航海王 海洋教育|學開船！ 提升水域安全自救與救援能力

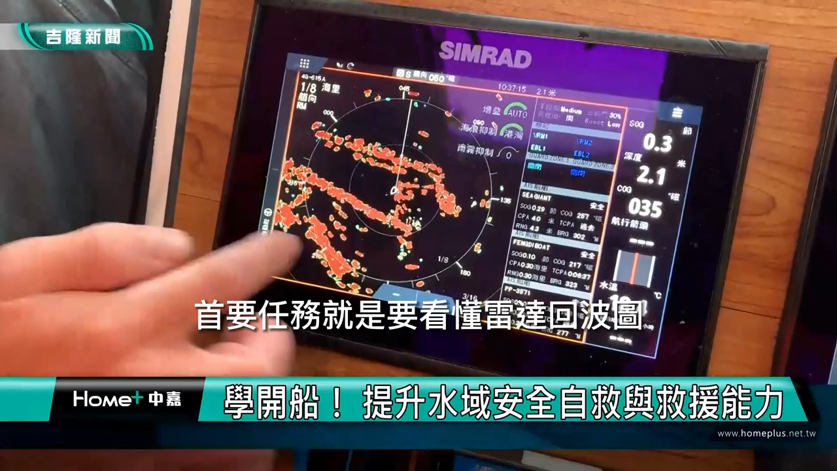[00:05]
首要任务就是要看懂雷达回波图，接下来感受舵的力道，跟着教练指示开心出航。